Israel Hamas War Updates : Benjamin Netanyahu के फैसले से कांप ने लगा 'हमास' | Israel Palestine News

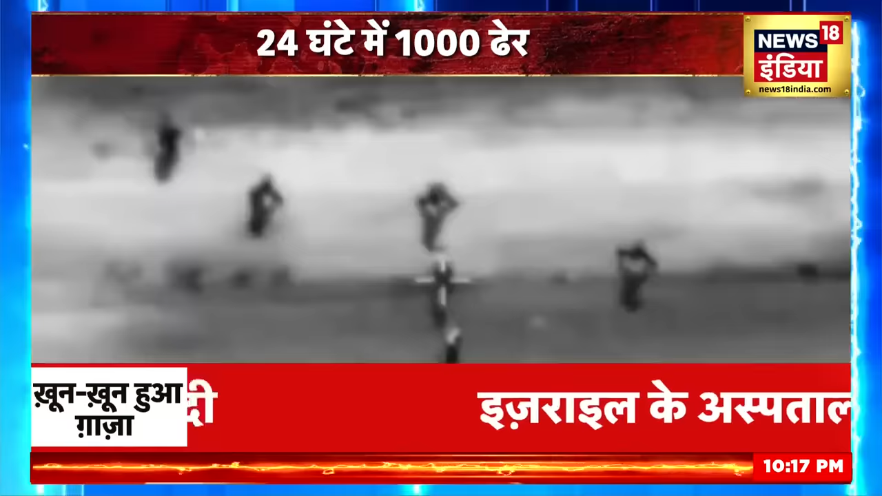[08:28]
दावे ये किये जा रहे हैं कि अब इस्रैल के अंदर 600 से ज्यादा लोग मारे जा चुके हैं अब सवाल लोटता है कि आखिर आरन डूम इस्रैल के लोगों की रक्षा क्यों नहीं कर पाया
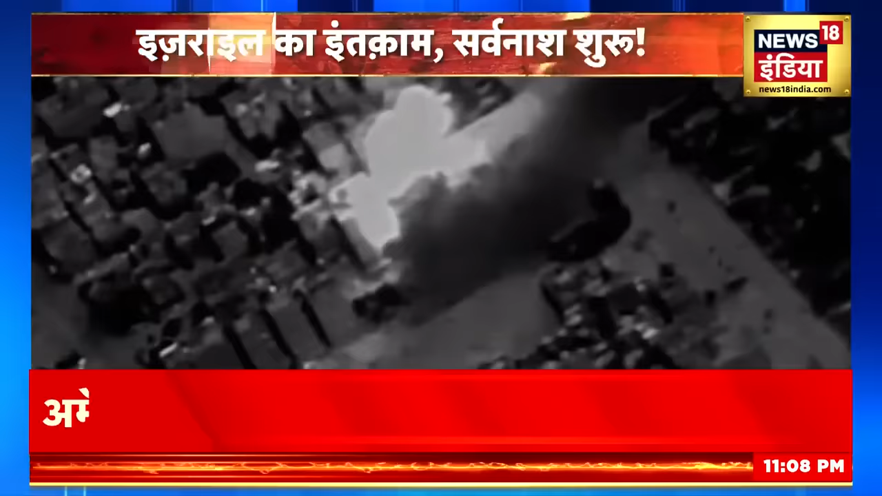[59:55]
इसराइल वायोसीना के प्रचण ऐरस्ट्राइक कोड़ की जो रड़ के खुब अधरे में चुन-चुन कर हमास के चरमपंचियों
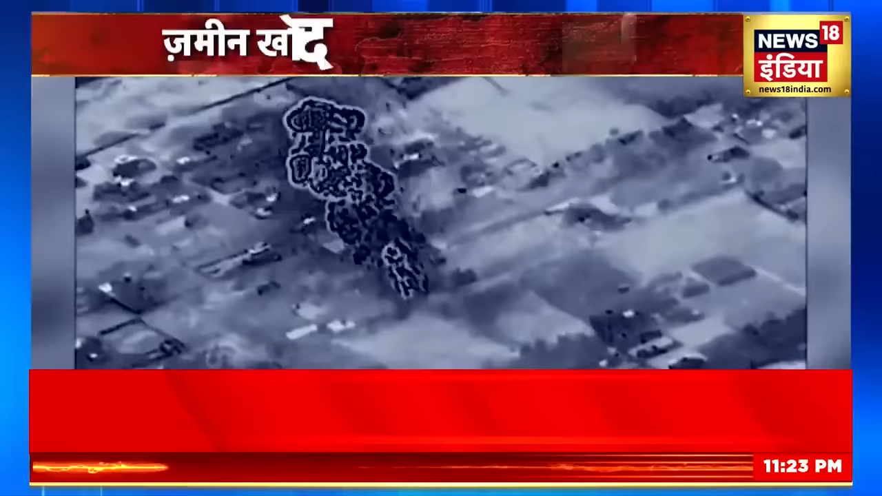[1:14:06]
हफ्ते तक इस्राइल गाजा में मौजूद हमास की सभी सुरंगों पर एर स्ट्राइक तब तक करता रहेगा जब तक कि हमास की सभी सुरंगों का सफाया नहीं हो जाता है
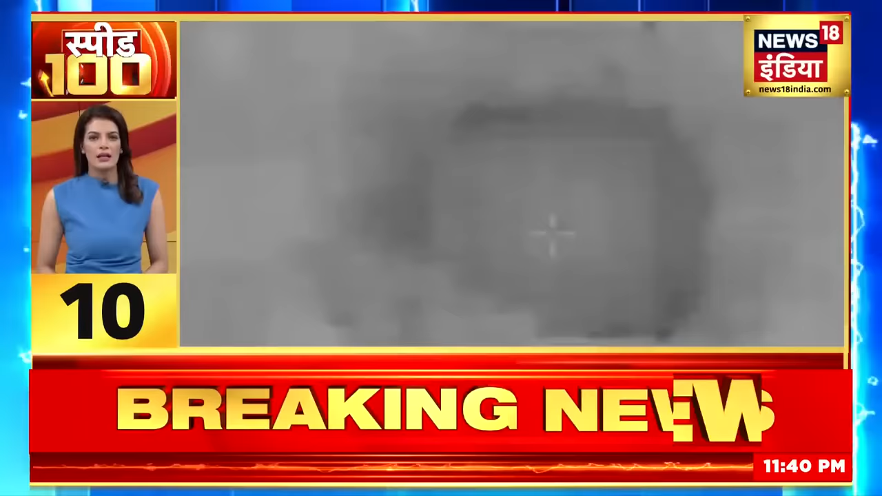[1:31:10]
इसराइल की सीमा बें घुसपैट कर रहे हमास के आतंक्यों किलाव अस्ट्राइक इसराइल के इस खंली का विजियो भी सामने आया